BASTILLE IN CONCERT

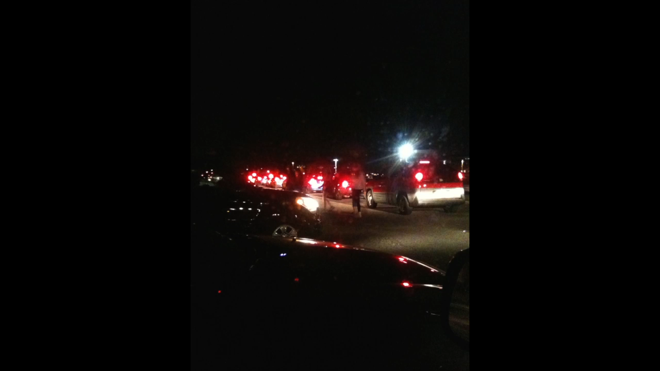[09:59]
After the concert, we waited a good hour or more in the parking lot and then on the highway because there was so much traffic.